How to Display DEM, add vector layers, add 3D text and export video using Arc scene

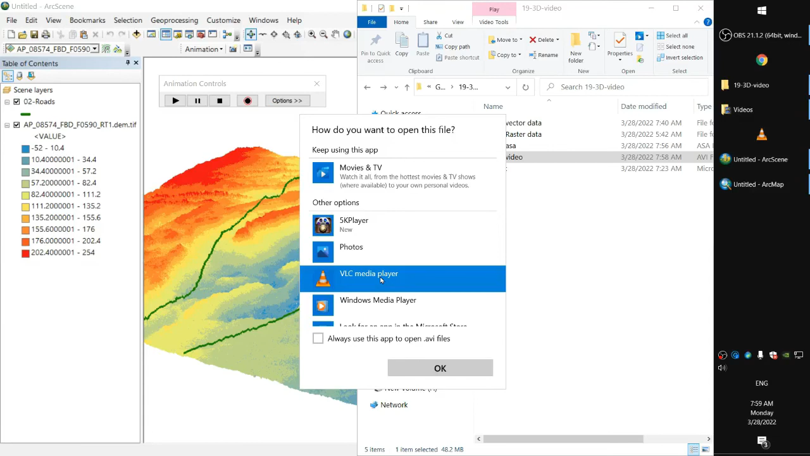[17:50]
so if you click on VLC for example
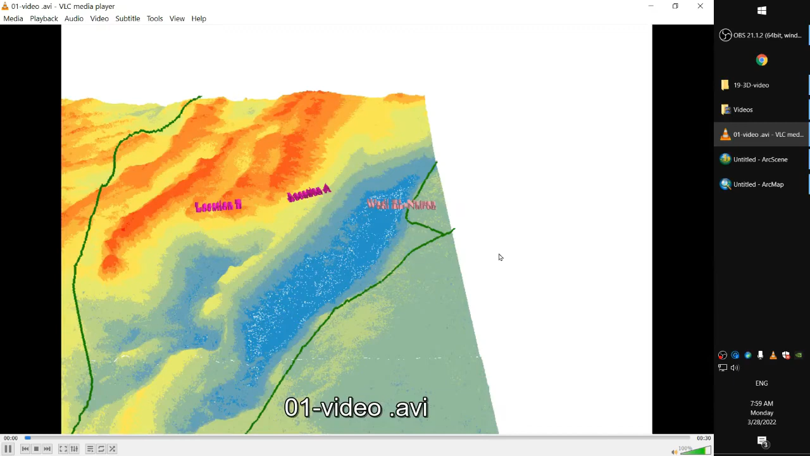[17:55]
and we have it learned how to view digital division model using the arc scene and also to include the vector layers
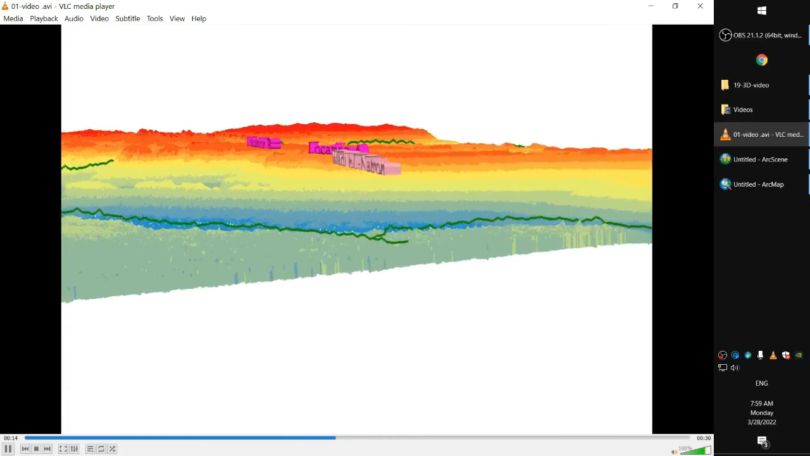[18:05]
on it and also to add the text 3d text labels